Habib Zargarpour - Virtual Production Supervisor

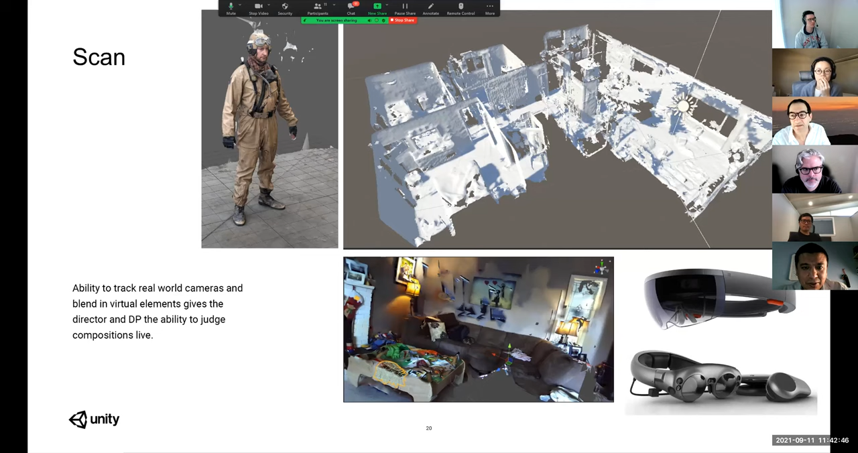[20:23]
then we also supported uh magic leap hololens you know different ways to scan environments uh so that you could do virtual shooting in them uh this was an environment i i shot on my phone you know did the photogrammetry
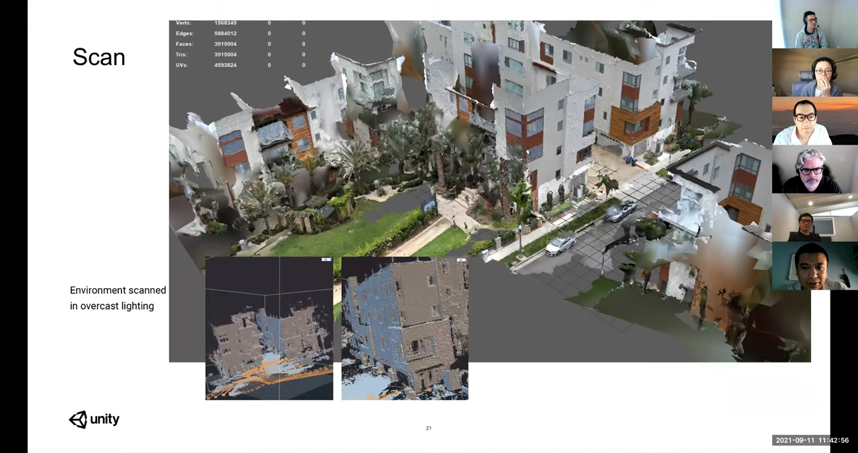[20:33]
uh and then it was ready to do working uh real quick note about greyhound uh the the master scene method using the real-time engines this is kind of the difference it was making